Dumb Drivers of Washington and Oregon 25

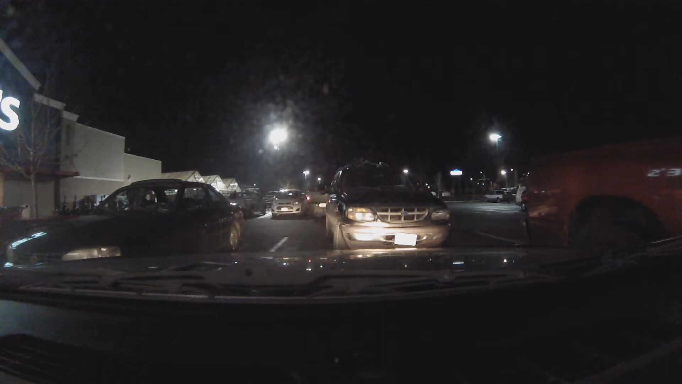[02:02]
because, yeah, he fucked that up. Why? Oh, he's crooked and taking up two lanes. Oh. Yeah, he is. And he's not even pulled forward all the way. What the hell? Drunk? I don't know.
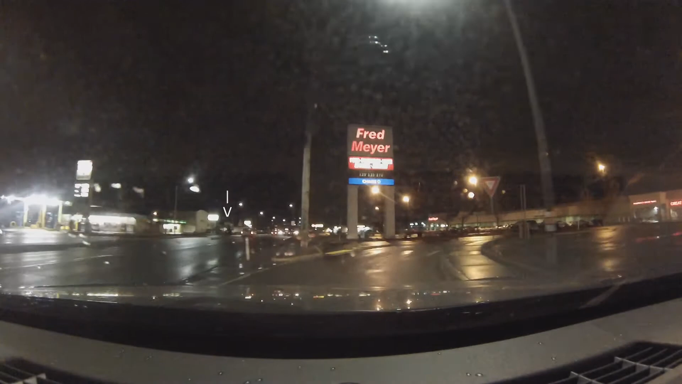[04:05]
Bicycles without lights. What the hell is wrong with people? Log truck, maybe.